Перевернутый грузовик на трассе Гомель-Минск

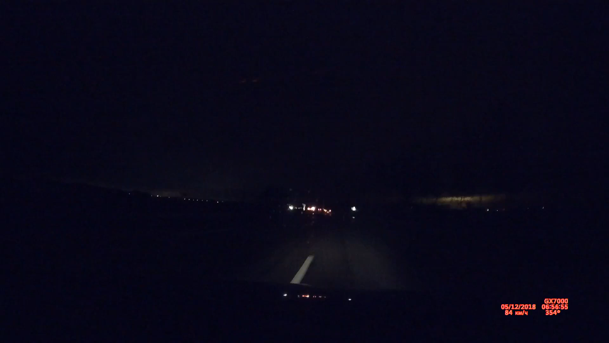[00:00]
кого вынесло с трассы. Где-то эвакуатор стоит.
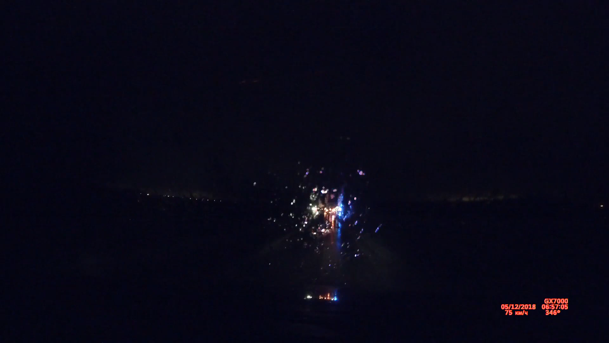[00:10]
Точно вынесло, наверное, с трассы кого-то. Точно вынесло с трассы.
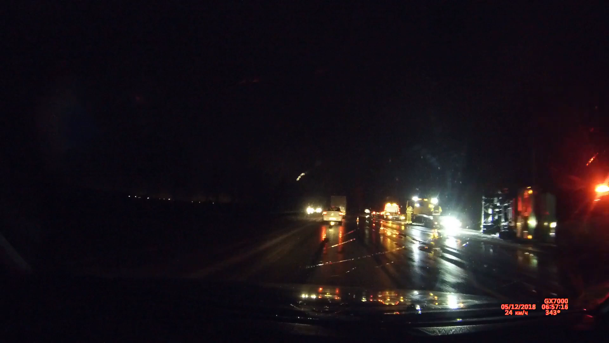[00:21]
О, перевернулась машина грузовая, видишь? О, нехило. Наверное, тоже в такую же лужу попала и тряхануло ее.